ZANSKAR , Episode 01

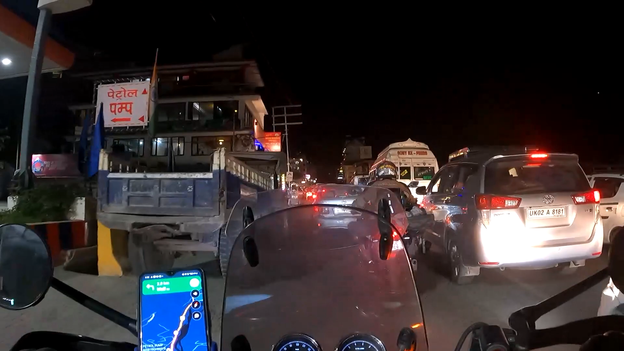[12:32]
और ये हम मनाली एंटर कर गए हैं, टाइम हो गया है 8:30 और आप ट्रैफिक देख सकते हो कितना है, पूरा का पूरा जैम। और अभी तो हम बाइक पे हैं तो अभी काफ़ी क्रॉस करा है,
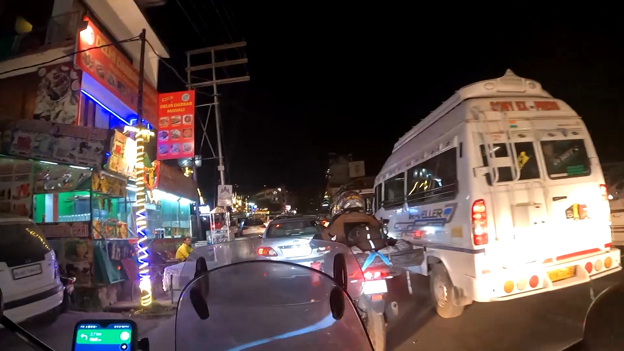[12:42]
तो ये पीछे तक पूरा का पूरा ट्रैफिक ब्लॉक है। कितना टूरिस्ट आया हुआ है यहाँ पे मनाली में, आप देखिए, वीकेंड हॉलीडे समर वेकेशंस वो सब मनाली में,
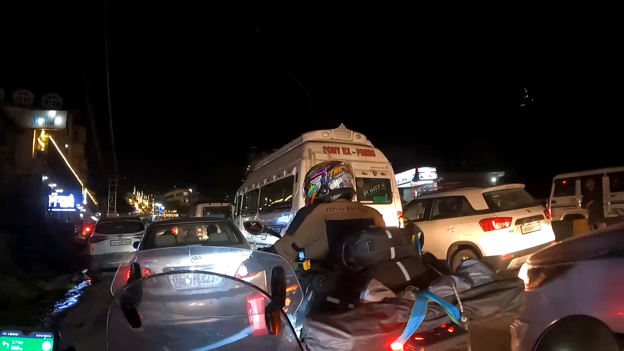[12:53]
पूरा ब्लॉक, पूरा का पूरा ब्लॉक।
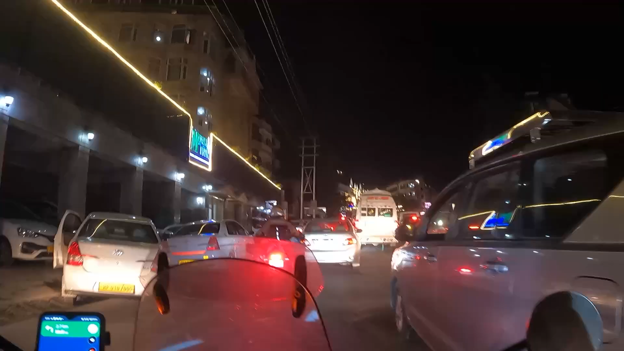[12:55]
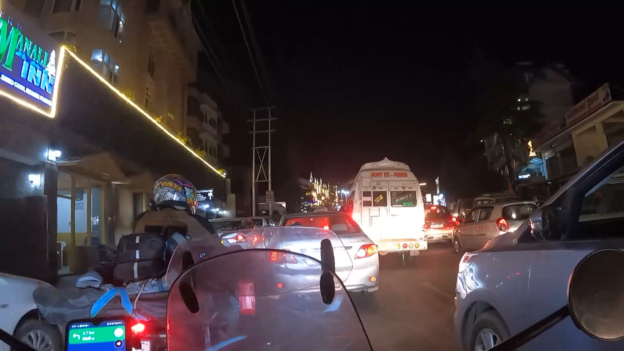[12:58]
अगर हम सोचें कि हमें मनाली में ही रुक जाते हैं तो आई डोंट थिंक सो विल गेट एनी रूम हेयर इन मनाली,
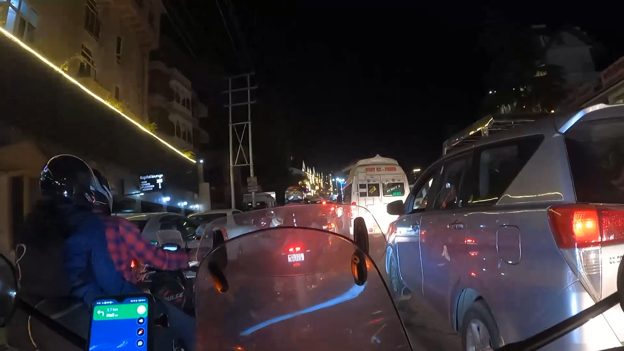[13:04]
सो विल डिसाइड एंड लेट यू नो वेयर वी आर गोना स्टे। Really maddening traffic, really maddening
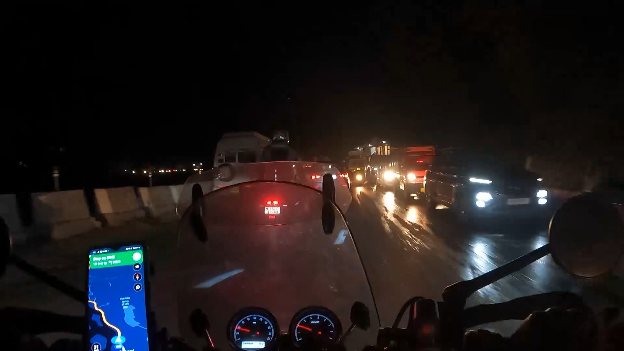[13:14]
traffic।
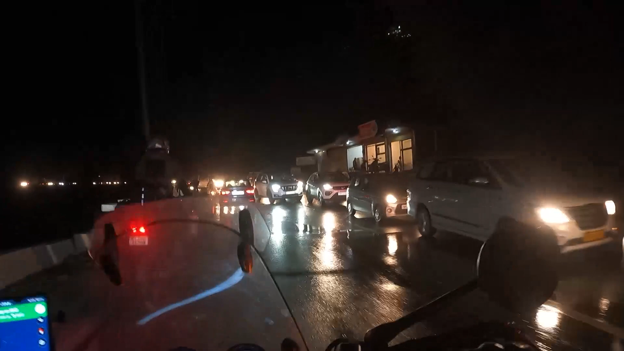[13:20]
अब ये देखो कितनी लंबी लाइन चल रही है अभी तक, हम मनाली क्रॉस करके वी आर गोइंग टू वर्ड अटल टनल। टाइम हो गया है 9:10 और अभी लाइन देख सकते हो क्या जबरदस्त चल रही है। और धीरू भाई अपने बम को रिलैक्स करते हुए सेटिंग कर रहे हैं। मौसम अभी थोड़ा ठंडा हुआ है, हाँ मतलब चिलिंग नहीं है।
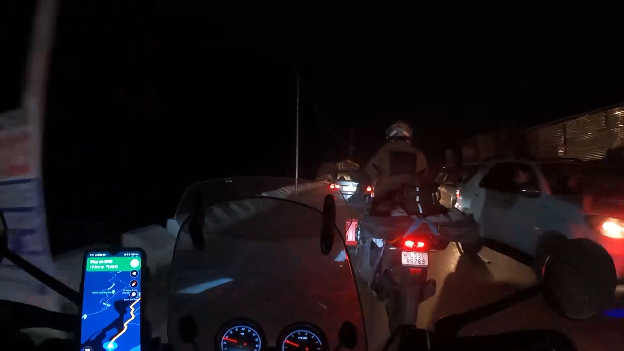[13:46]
अगर हम सोचते हैं कि मनाली है और यहाँ पे वेदर चिलिंग होगा, नहीं बिल्कुल भी नहीं,
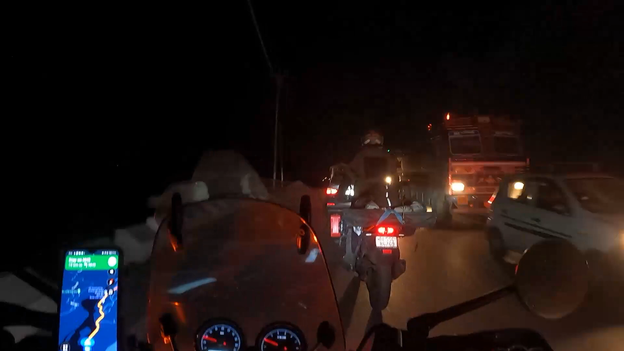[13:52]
एक नॉर्मल ठंडा वेदर है, प्लेजेंट जिसे बोल सकते हैं, दैट्स इट। बट अब ट्रैफिक देखो ना कितना देख सकते हो,
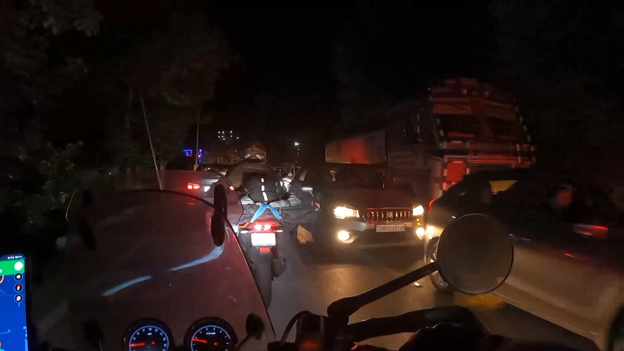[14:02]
देखो मतलब दुनिया पागल हुई पड़ी है मनाली के लिए, सड़कों पर खड़ी है, घूम रहे हैं, ट्रैफिक ब्लॉक हुए पड़े हैं, ऑब्वियसली होटल भी फुल होंगे, सो वी हैव डिसाइडेड टू प्रोसीड टू सिसु।